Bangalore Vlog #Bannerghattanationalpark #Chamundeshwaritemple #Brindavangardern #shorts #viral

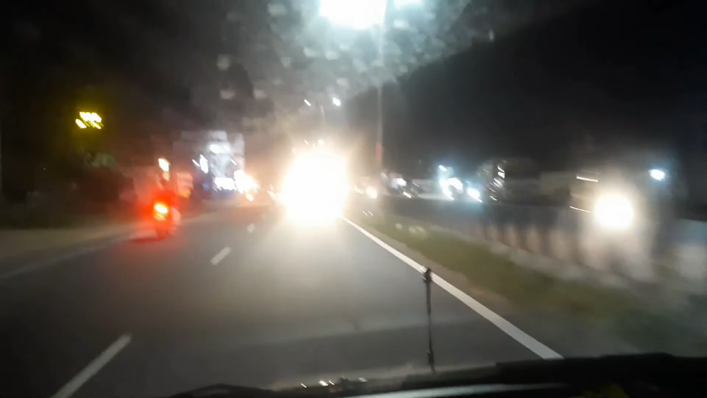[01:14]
சேலம் டோல் வந்து நம்ம ரீச் பண்ணிட்டோம்.
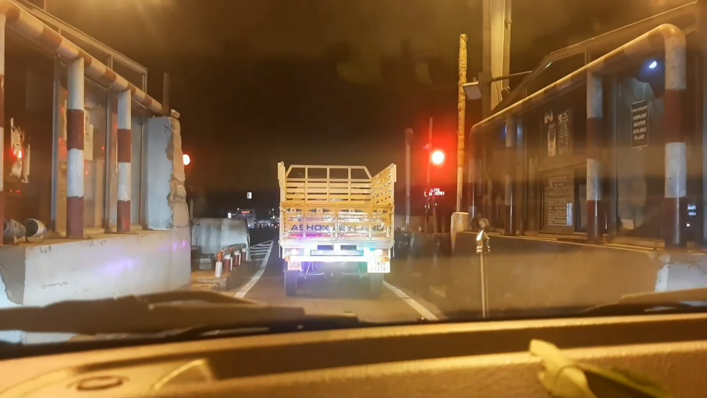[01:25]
டோலை நம்ம கிராஸ் பண்ண உடனே தான் ஆர்ஆர் பிரியாணி ஹோட்டல் இருக்குது.
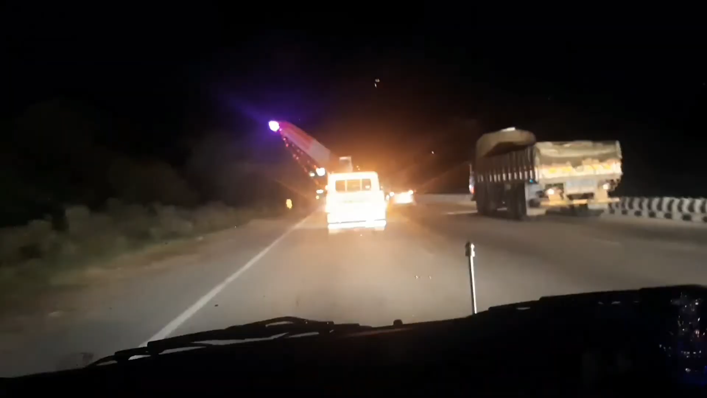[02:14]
இங்கே லெஃப்டில் கொண்டு போயிட்டுருக்காங்க பாருங்கள், இது விண்டு மில்லோட ஒரு பிளேடுங்க.
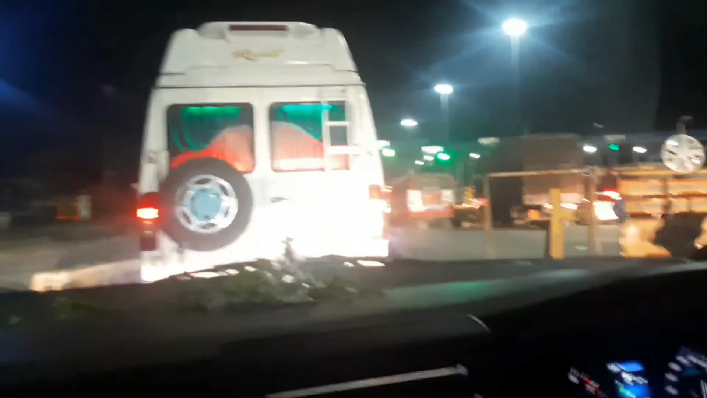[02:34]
இதுதான் என்ட்ரன்ஸ் டோலு. இன்னும் 1 hour நம்ம வீட்டுக்கு ரீச் ஆகிடுவோம். வீட்டுக்கு போயிட்டு ரெஸ்ட் எடுத்துகிட்டு அப்புறம் நம்ம எங்கே போகிறோங்கிறத கண்டினியூ பண்ணலாம்.